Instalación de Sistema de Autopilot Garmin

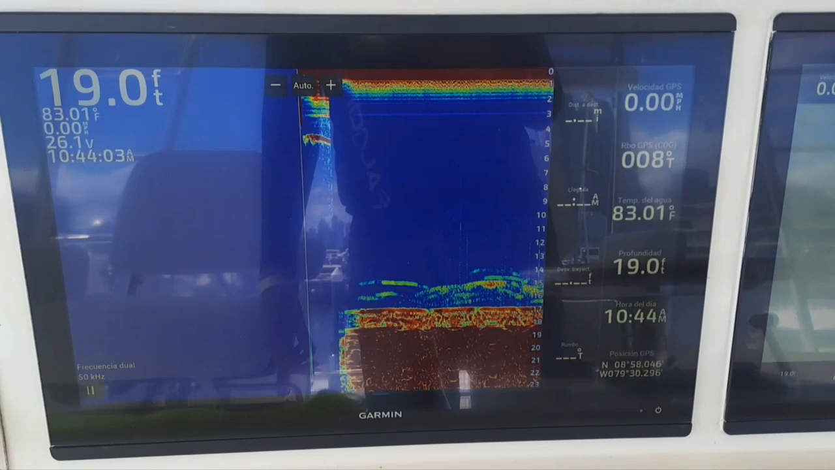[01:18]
On screen: depth 19.0 ft, water 83.01°F
a manipular e instalar dispositivos en la red de momento me impresiona de que
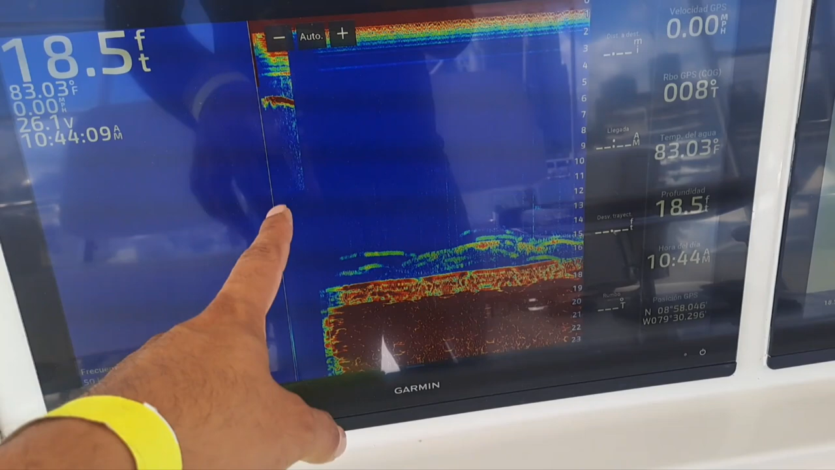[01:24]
On screen: depth 18.5 ft, water 83.03°F
antes de tocar y manipular la red me impresionamos de que el
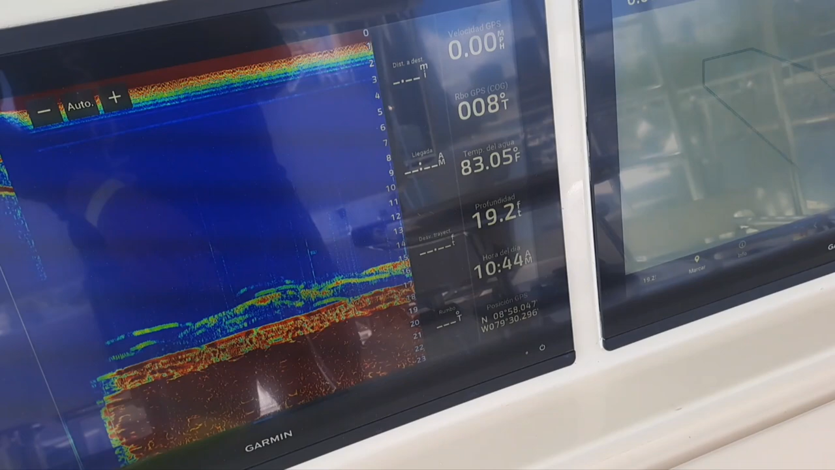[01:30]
On screen: water 83.05°F
sistema esté funcionando lo que es el sonder o la carta
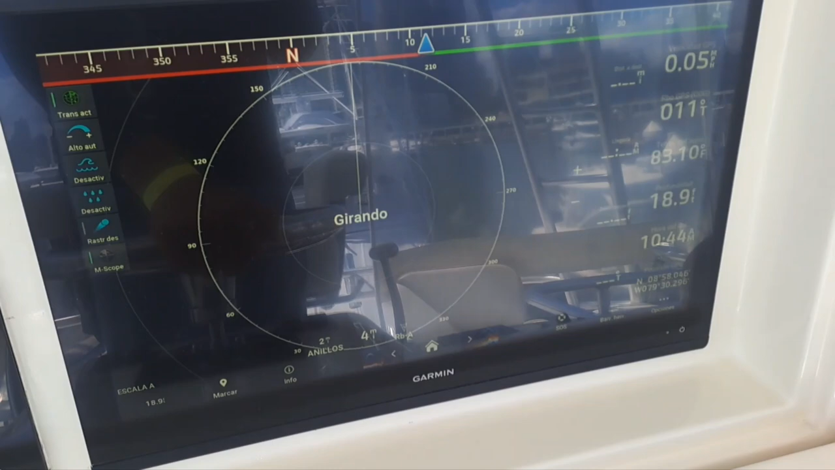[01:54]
ok ahí está girando vamos a pararlo
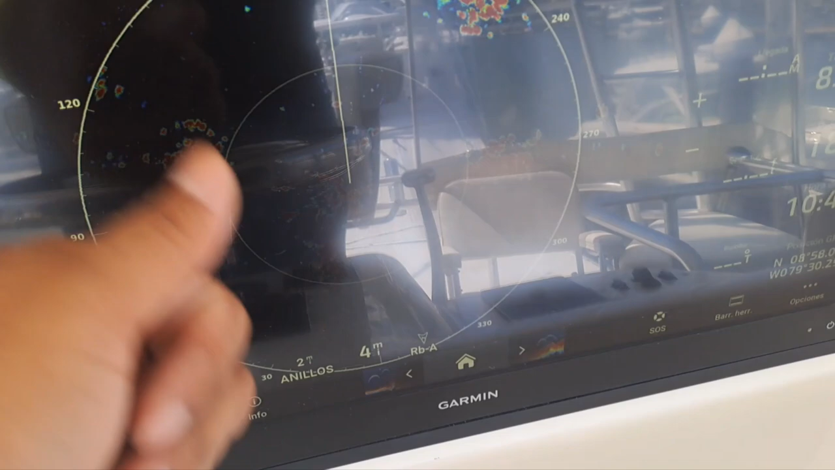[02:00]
carta carta ya está la carta cargada
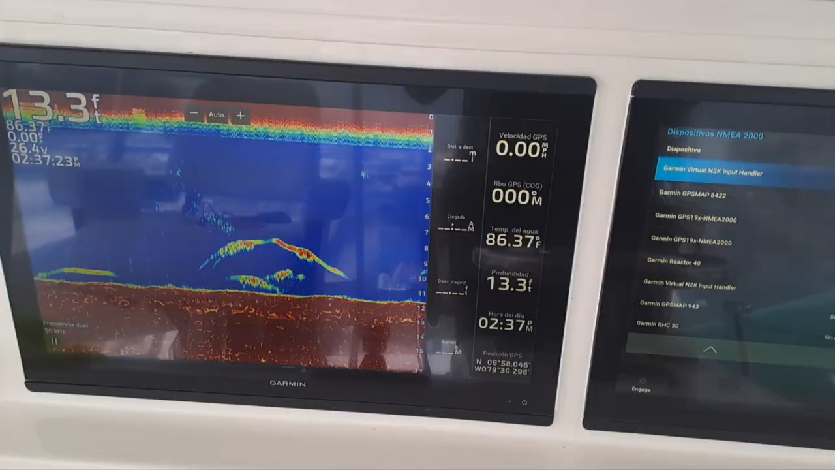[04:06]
On screen: depth 13.3 ft, water 86.37°F
ok aquí vemos ya el sistema ya los tres dispositivos que se instalaron nuevos aquí están lo que es el tractor 40
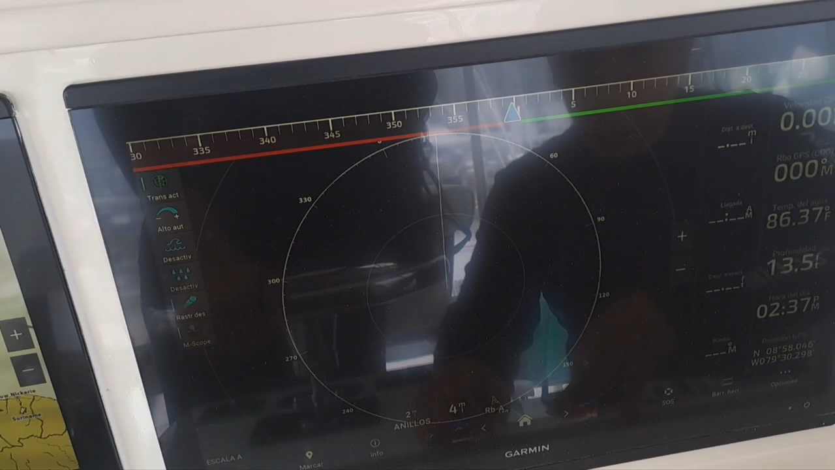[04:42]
ya está el radar girando ahora vamos a comprobar eh
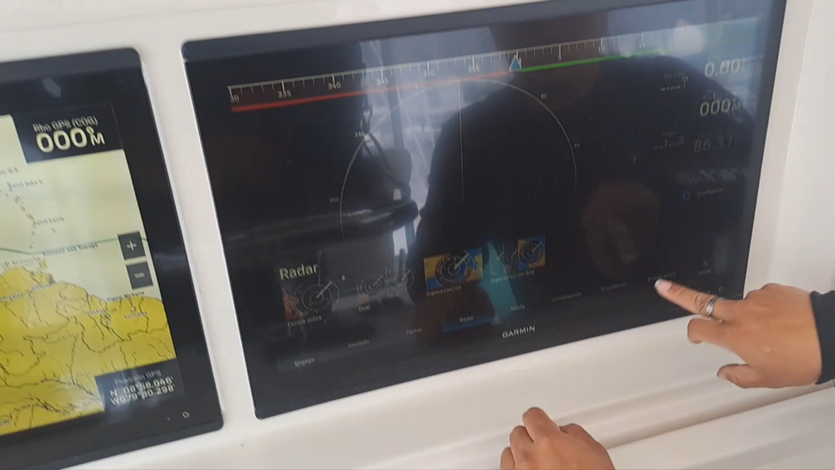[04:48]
la pantalla de allá arriba esta es la puente de la torre aquí vemos que ya la carta sale